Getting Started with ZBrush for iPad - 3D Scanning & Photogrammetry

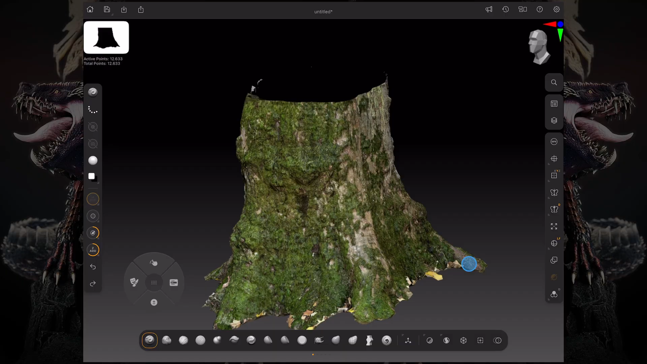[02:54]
You can check to see the material. I changed this to a flat color. And not only that, but your model is captured with UVs and the texture map associated with it.
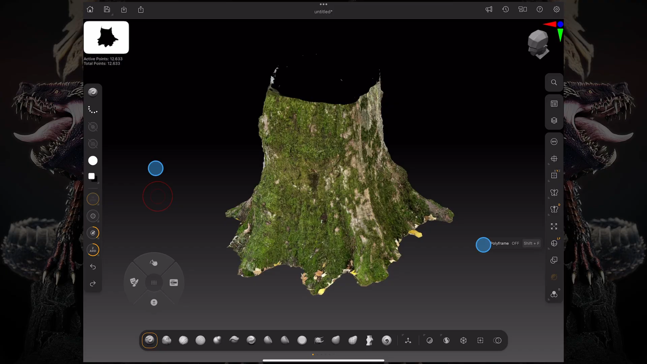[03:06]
Meaning that what we can do is come over here to our tool palette, and under texture map, we can clone that texture. And once we clone that texture, we can go to the texture palette, either on the little texture button on the left-hand side of the screen, or through the texture palette on our palettes menu on the right-hand side of the screen,
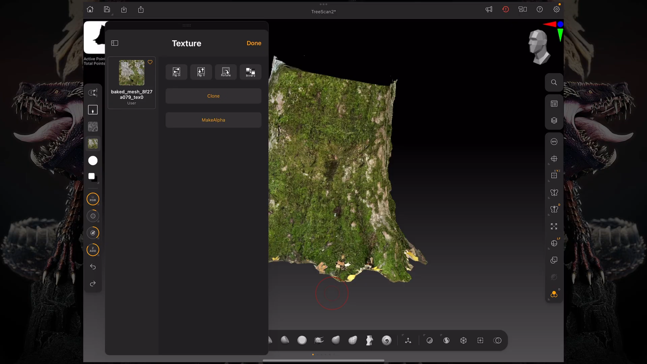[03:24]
and click Make Alpha.
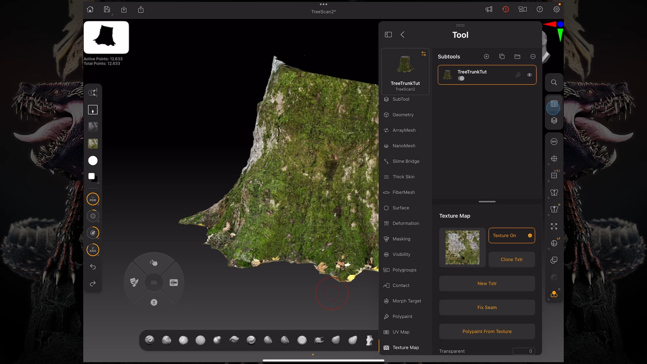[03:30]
Once that is done, now we have that texture as a black-and-white image loaded into our alpha palette, meaning that we can go over to the displacement map tab on our tool palette,
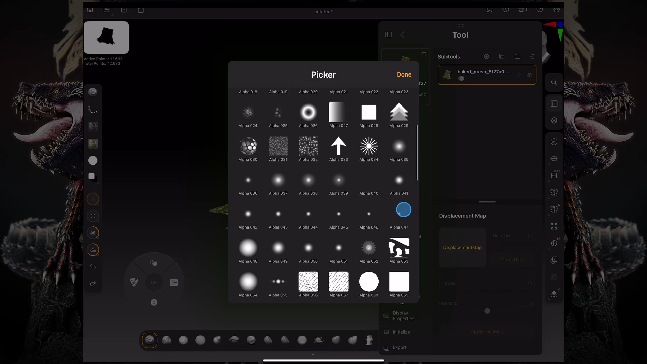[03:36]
and load that up as a displacement map. And then you can turn on the mode button on the displacement map, and now you can start previewing what that displacement map will look like.
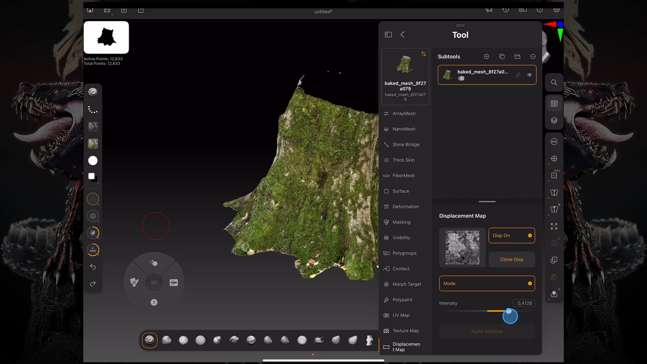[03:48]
Obviously, we need some resolution for that, so we're going to subdivide the model a little bit.
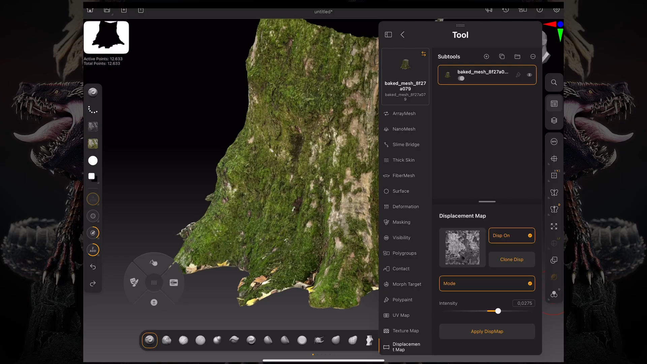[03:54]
And then once we subdivide the model, go back to your displacement map and click Apply Displacement Map.